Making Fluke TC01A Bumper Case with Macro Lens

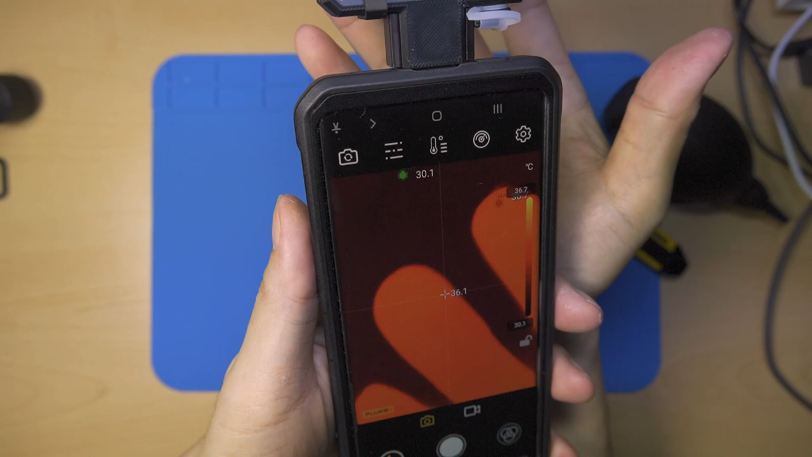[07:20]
On screen: spot 36.1°C
Now, with the micro lens, this camera can be used to repair PCBs,
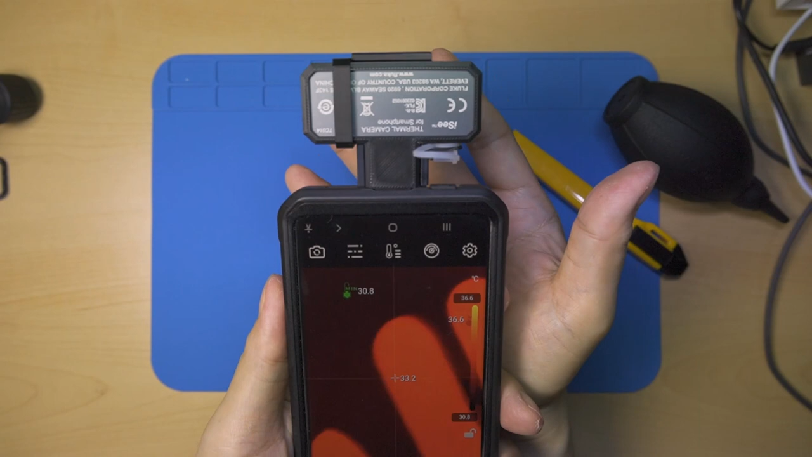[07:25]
which I might rarely use. I don't know of any other uses besides that.